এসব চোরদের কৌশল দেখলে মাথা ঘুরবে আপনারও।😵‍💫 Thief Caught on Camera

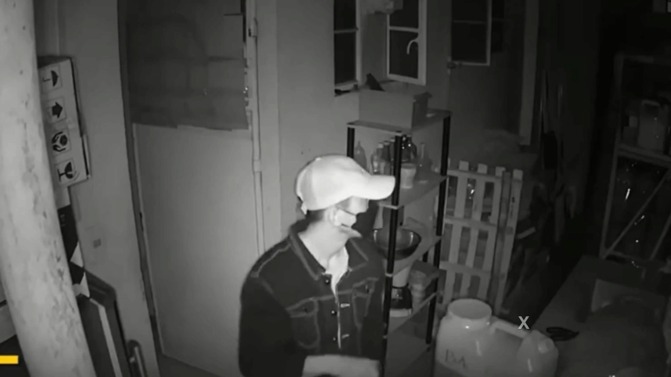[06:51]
तार पर कीचेने गिये शे पानिक हाई। अंधोकार दिखे शे मास्क शोरी है पानिक हाई।
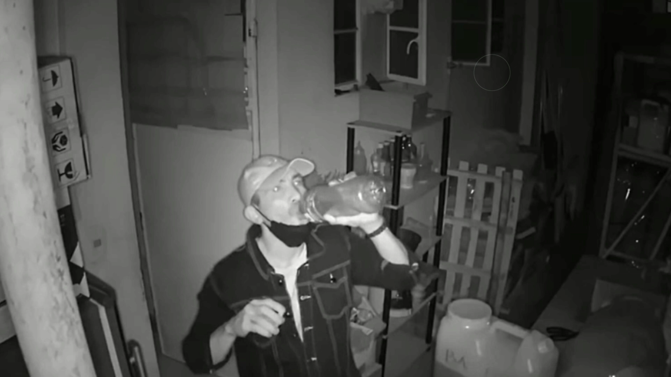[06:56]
किन्तो नाइट विशुन कामेराए तार चिहारा कैप्चार कोरे नाई।